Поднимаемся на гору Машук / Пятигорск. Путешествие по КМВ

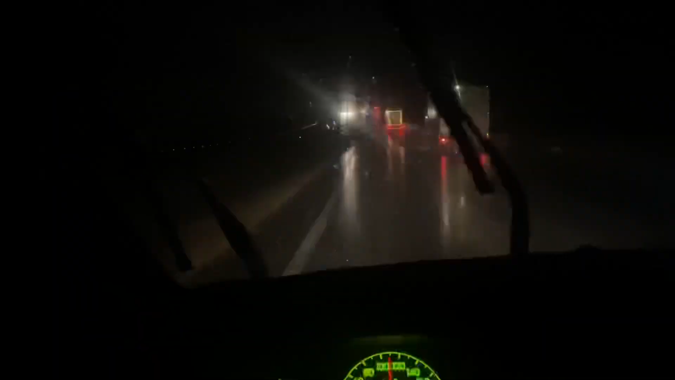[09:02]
Ребят, ну, хотелось бы сказать, что яркие краски, солнышко меняется вот такими серыми, унылыми вечерами. Мы проехали Камин-Шахтинский, это Ростовская область, двигаемся в сторону Воронежа, 450 километров до Воронежа. То есть, никто дождь, ничего не понятно, но приходится очень сильно всматриваться вдаль. Это так, для отступления, просто, чтобы было понимание, что кайфа в этом мало. Мы планировали здесь вот это расстояние проскочить быстро, да, Денчик?